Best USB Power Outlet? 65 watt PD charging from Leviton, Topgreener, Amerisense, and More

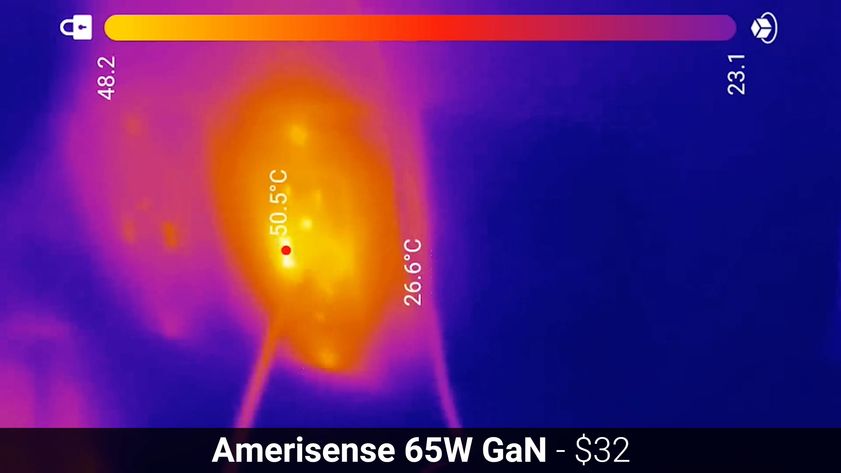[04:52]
On screen: spot 50.5°C
which measured 55 degrees when peaking through the USB-A port,
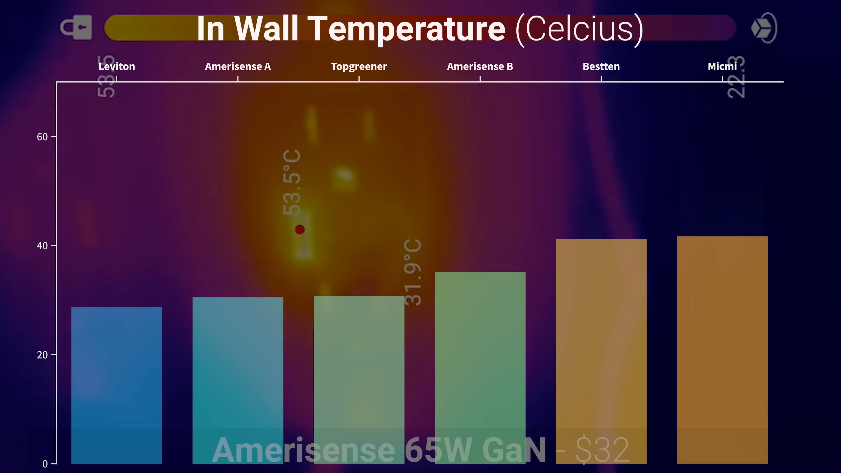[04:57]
and the lowest temperature measured from inside the wall was the Leviton, which had a maximum of 45.7 degrees.
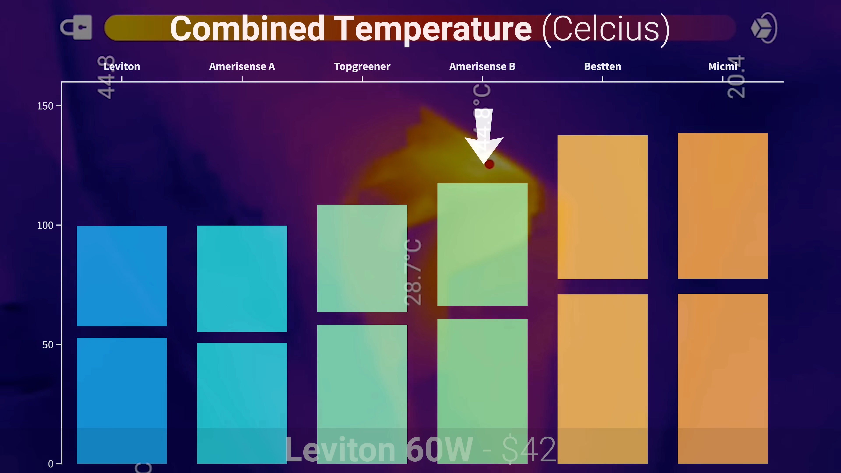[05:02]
The Amerisense with two USB-C ports got approximately 15% hotter than the single USB-C port model,
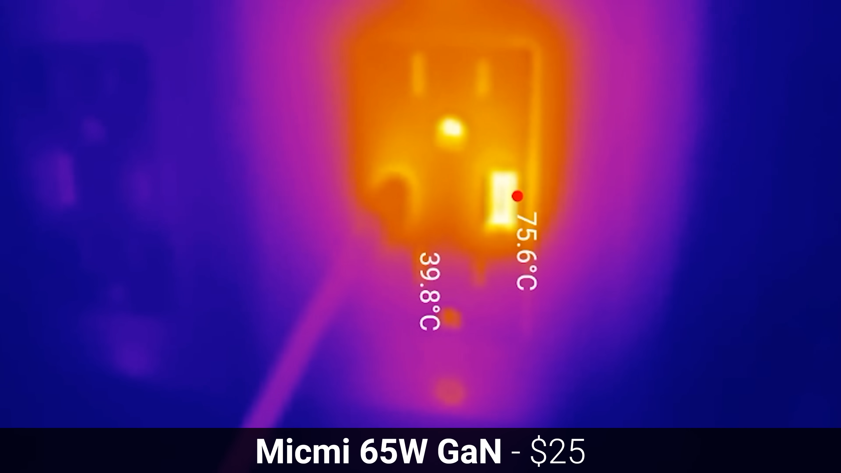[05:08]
but the highest temperatures by far came from the Bestin and MicMe, which each measured over 77 degrees Celsius from the outside and 66 degrees Celsius from inside the wall.